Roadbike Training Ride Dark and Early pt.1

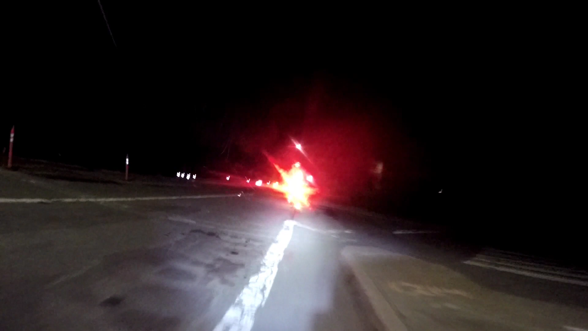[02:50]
Passing the military housing by Pearl Harbor Navy Exchange, and we're about to hit the freeway junction.
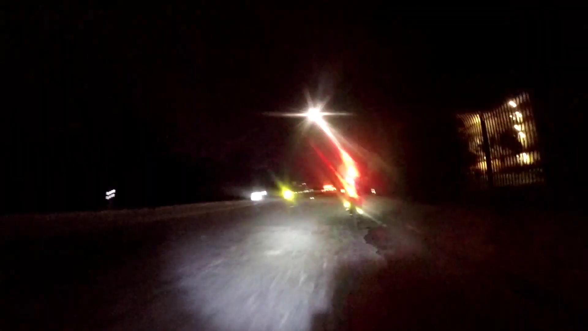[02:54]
There's a little bit of construction on the right hand side, and so we're staying in the main lane on the main vein.
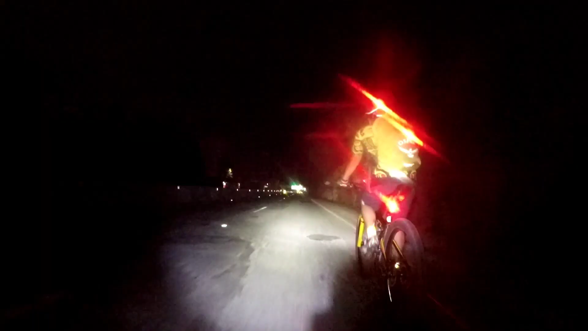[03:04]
Irene and Adi took the construction zone and we did a little bit of hill mashing over some dirt hills. Awesome.
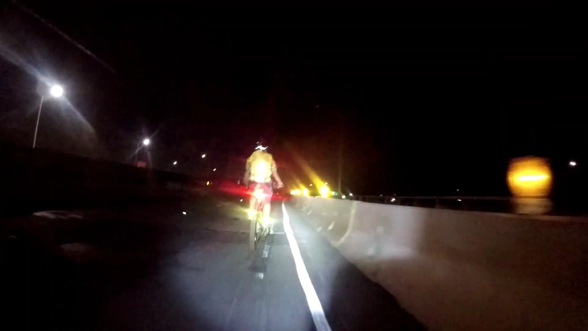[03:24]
Sorry for the overexposure on the bright lights. That's my experimental GoPro settings.